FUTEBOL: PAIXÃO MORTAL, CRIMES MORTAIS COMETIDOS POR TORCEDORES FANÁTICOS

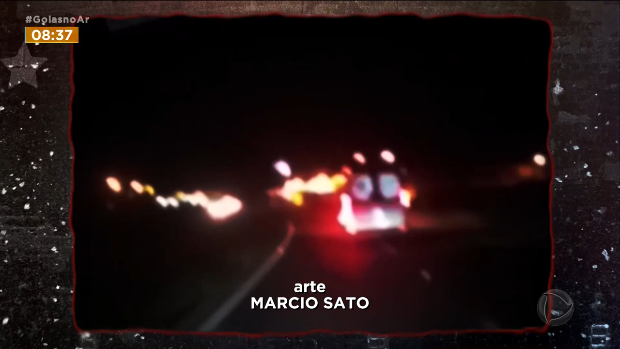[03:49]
Os torcedores chegaram a perseguir uma ambulância que levava o motorista do ônibus,
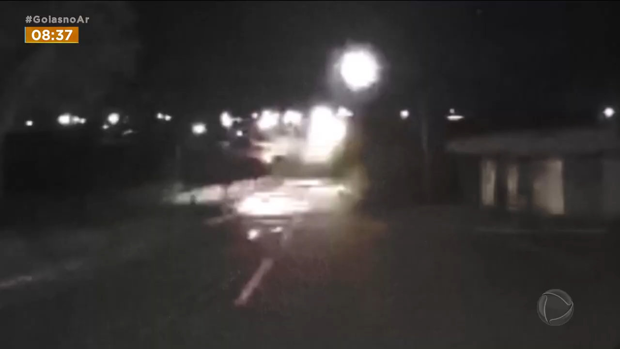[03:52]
pensando que dentro estava algum torcedor rival. Deitar em coma, vai ficar em coma.
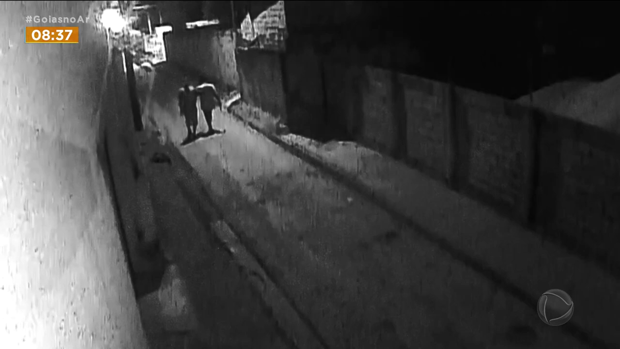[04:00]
Essas imagens mostram dois homens sendo emboscados apenas para terem a camisa do time roubada.